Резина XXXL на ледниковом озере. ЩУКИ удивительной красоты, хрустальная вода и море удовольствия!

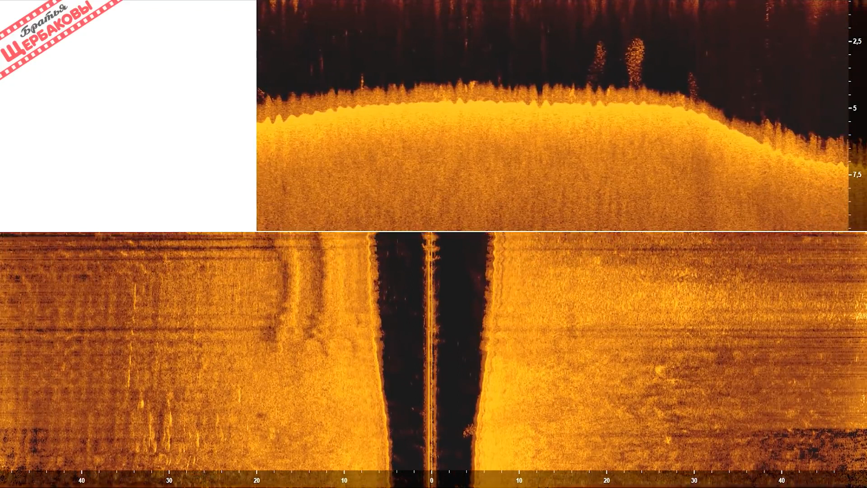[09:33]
Кстати, поперечные линии на структуре говорят о том, что волнение на водоеме довольно приличное. Зачем нужен длинный спиннинг?
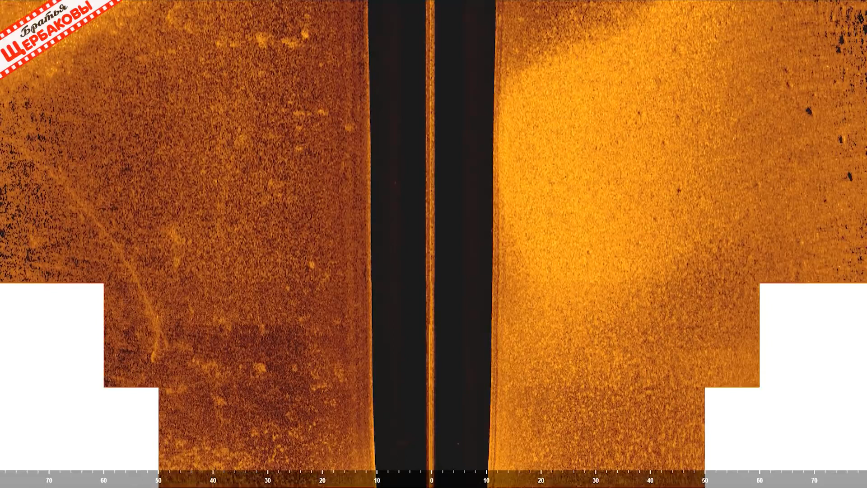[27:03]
Поэтапное увеличение ширины лучей на структурнике показало, что участки твердого дна отлично читаются с расстояния даже более 100 метров. Однако приемлемая картинка, на которой все детали структур видны без искажений, читаются уже при лучах не более 80 метров влево и вправо. Неплохо так видеть дно полосой шириной целых 160 метров с первого же прохода.